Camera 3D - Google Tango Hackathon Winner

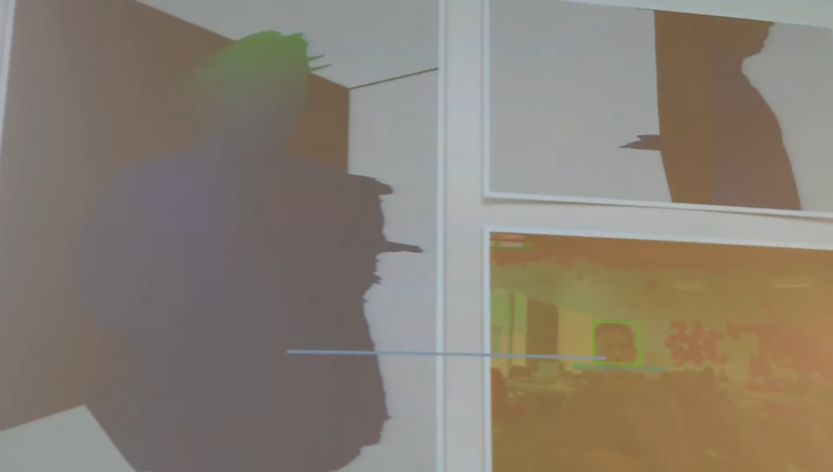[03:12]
And talking about good results, here you can see a 3D model computed out of a photograph that we took.
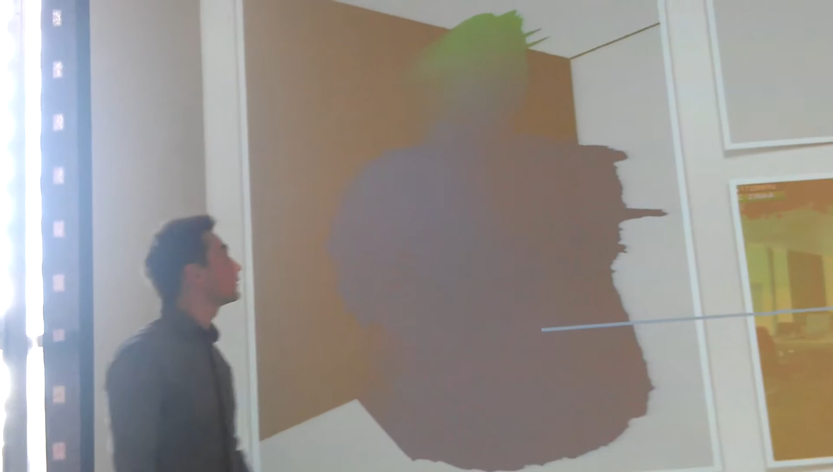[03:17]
You can see there are some spikes at the head area, also at the lower end.